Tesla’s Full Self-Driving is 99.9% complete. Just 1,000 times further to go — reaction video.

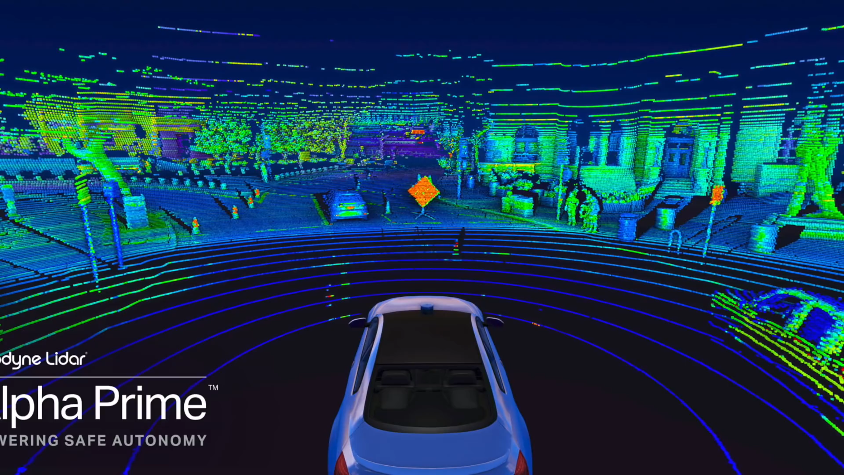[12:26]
If nothing else, getting to full self-driving too has really put that issue to bed. Vision seems to work just fine and it's much less fragile and it's much, much, much cheaper.
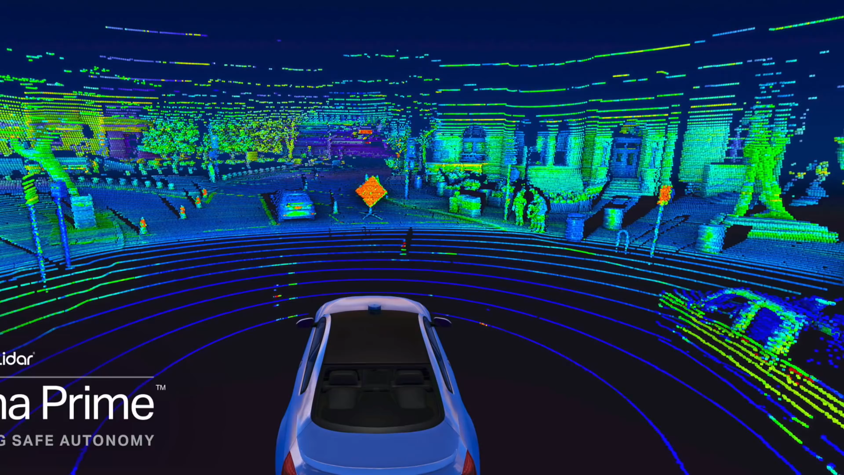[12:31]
And as Elon Musk said, it is a crutch to use LiDAR. It's not going to get you everywhere because again, you have to map out every single place you're going.